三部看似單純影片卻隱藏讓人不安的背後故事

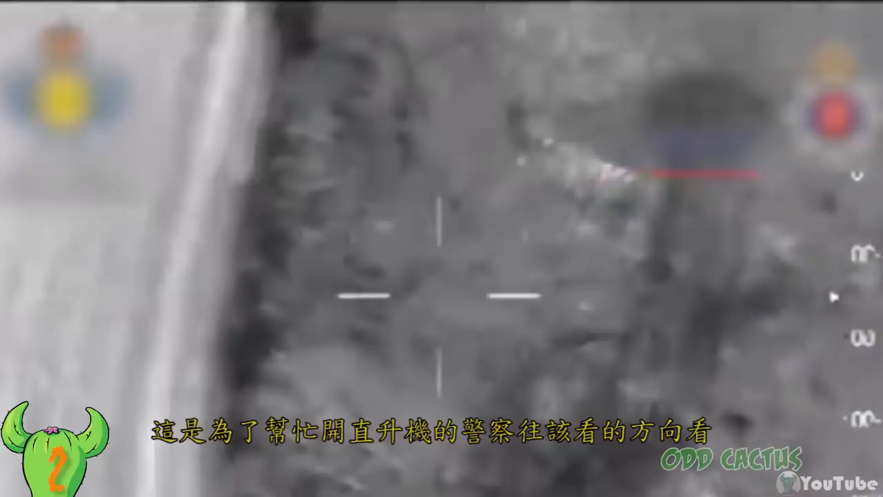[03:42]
警方立即使用热感应望远镜发现前方有两个小热点，这两个男人其实是要闯入别人家里的小偷，要不是这些机灵的小孩头脑，警方就无法快速找到男子的定位。